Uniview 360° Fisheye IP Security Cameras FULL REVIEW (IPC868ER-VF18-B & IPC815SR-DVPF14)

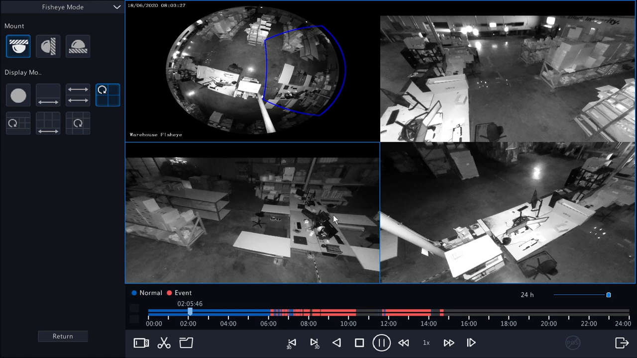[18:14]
So when the camera is in fisheye operation mode, we are able to still manipulate these views during playback.